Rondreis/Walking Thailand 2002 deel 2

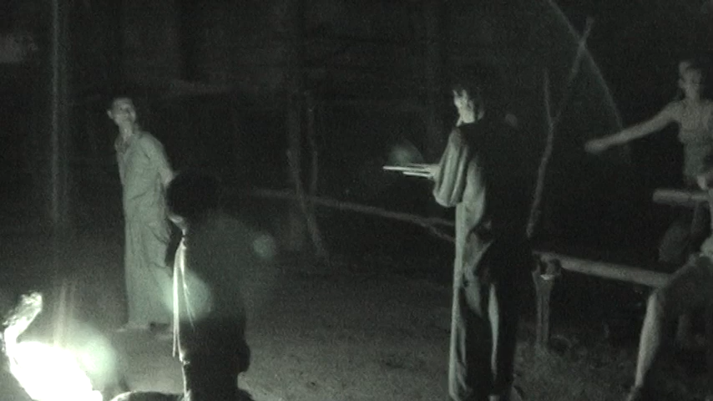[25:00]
I heard the airplane sound. Yeah. Hey, look at the jongens. Hij zei echt zo'n vuur voor.